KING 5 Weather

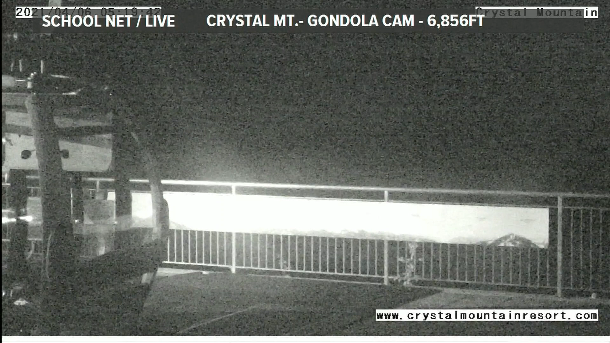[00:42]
illuminating Mount Rainier off in the distance, but there should be some. It's going to be a pretty nice day up in the mountains with definitely spring skiing conditions.